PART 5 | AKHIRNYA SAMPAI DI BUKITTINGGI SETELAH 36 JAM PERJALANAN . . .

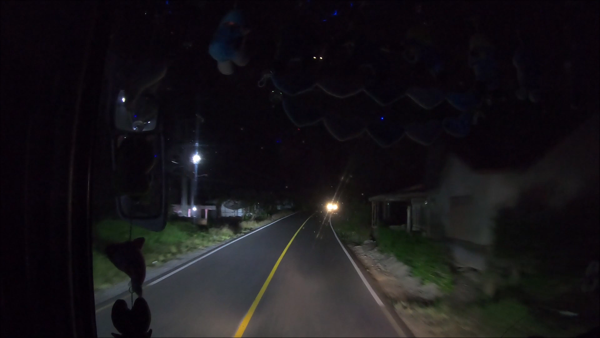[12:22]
Nggak dapat overtake bis ya, nggak apa lah, salib truk.
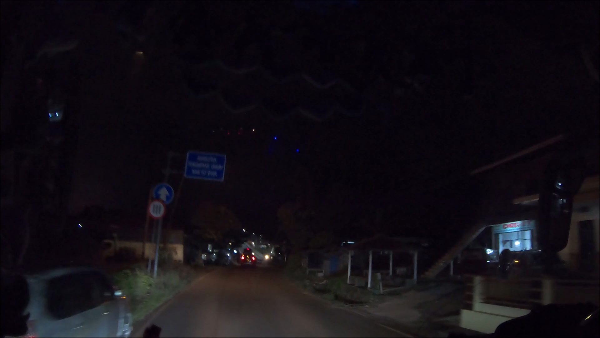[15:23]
Bandung mana? Jatinangor. Oh, ini playoper yang viral itu nih. Itu ya di bawah itu ya kejadiannya yang itu, yang di bawahnya.
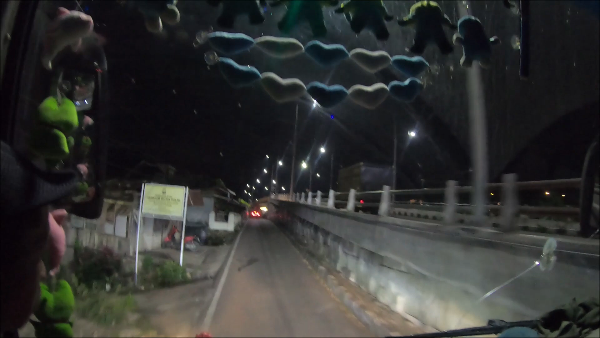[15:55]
Jembatan viral. Ini jembatannya tuh, ini jelas nih. Nah, ini.
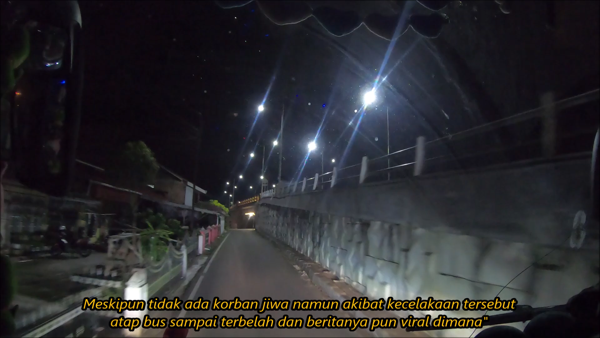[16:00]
baru dikit lampu ya. Wah. Iya sekarang emang nggak ada sebelumnya nggak ada lampu.
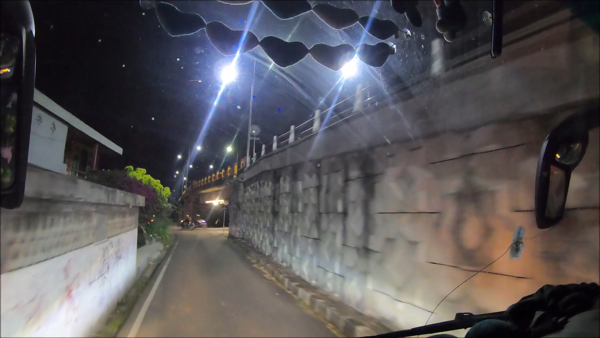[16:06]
Spiro itu inilah jembatannya. Inilah kejadian si Piro itu nih yang viral.
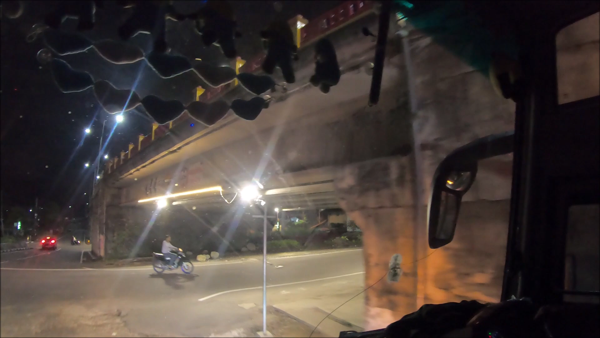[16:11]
Ini jembatannya itu 2,2 meter kan? Iya tinggi. Tingginya aja ya iyalah.
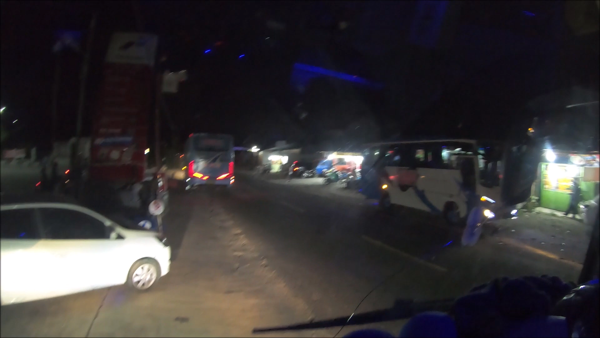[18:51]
Oh, ini ya? Iya, pom bensin. Berarti punya dua ya, sama yang di sana tadi? Wih, banyak.
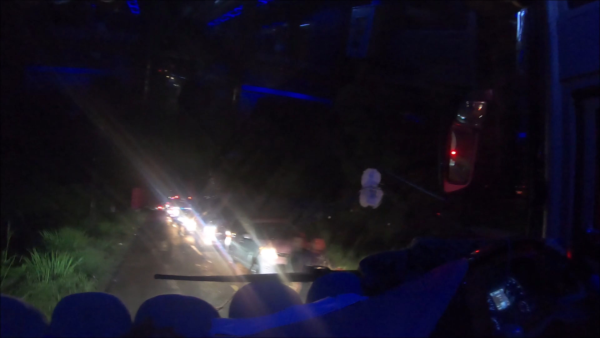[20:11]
Ada. Terus mah, sedikit mah. Ramai nih minggu nih di Bukit Tinggi, banyak yang wisata. Ini untuk menuju ke arah pulang macet. Padang, iya, Padang Panjang, berbagai daerah. Kalau saya menuju Bukit Tinggi malam Senin. Biar saja agak yang ada yang ngatur ya.
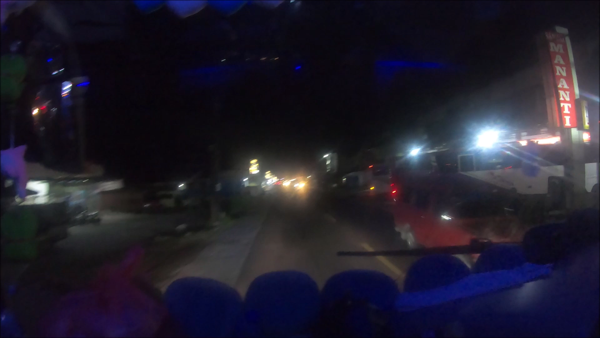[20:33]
Ini bagi kalian yang main ke Bukit Tinggi jangan lupa beli oleh-oleh di sini nih. Banyak di kanan kirinya tersedia itu keripik Sanjay katanya. Sanjay Balado. Kalian harus coba ya kalau kesini ya. Kanan kirinya nih Sanjay Mananti. Tetap untuk oleh-oleh di rumah. Ini
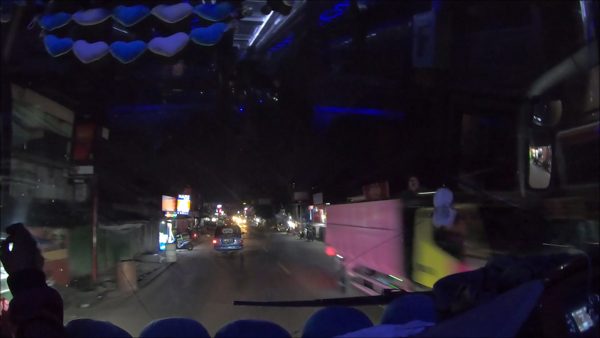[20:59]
ini sebentar lagi kita akan sampai di pool ANS. Ini pasar, jalan apa ini, Bang? Pasar Padang Luar. Ini Pasar Padang Luar. Bukit tinggi ini, Bos. Senggol dong. Sebentar lagi masuk pool ya. Anas Nasional Sejahtera. Dengan logonya aman, nyaman, dan sampai tujuan.
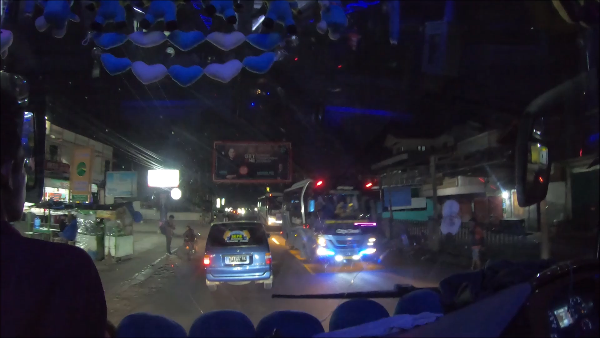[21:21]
Cuman sayang perjalanan segera berakhir dengan armada kece ini. 19. Sorry, coach. Itu kayak Haryanto deh. Haryanto apa ya, Pak? Itu putih deh.